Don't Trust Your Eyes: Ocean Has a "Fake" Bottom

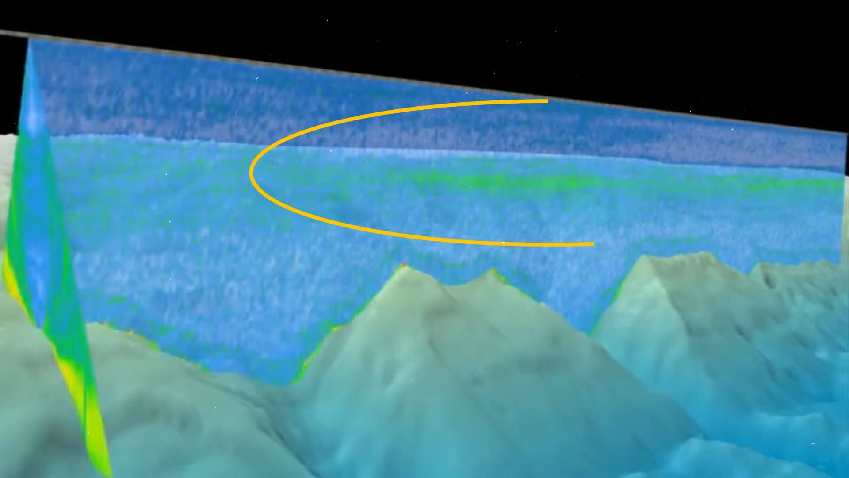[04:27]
They were made out of a layer of jellyfish, shrimps, and other deep-sea creatures.